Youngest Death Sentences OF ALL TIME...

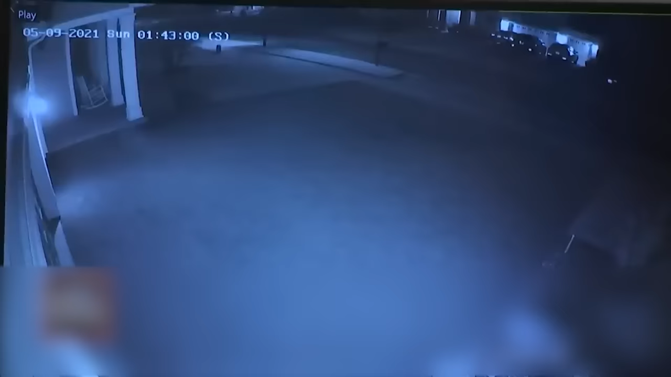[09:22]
CCTV footage showed that Tristan was last seen with Fucci on the night of her murder. It showed the two subjects walking from the top left to the top right, and they're traveling in a direction east towards the cul-de-sac of Sadlestone. Later that night, Fucci was caught on camera running away from the area where he and Tristan had gone a few hours ago.
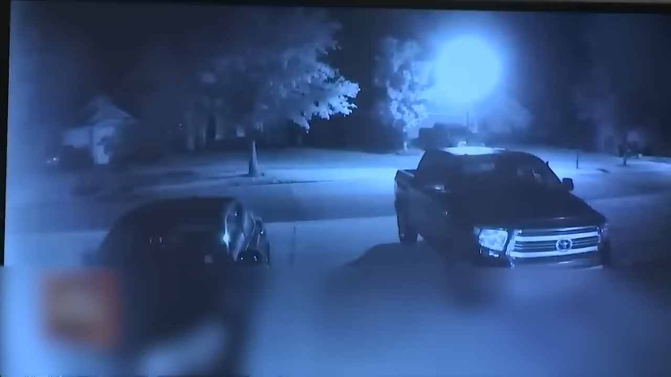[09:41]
You can see that he's carrying something in his hands.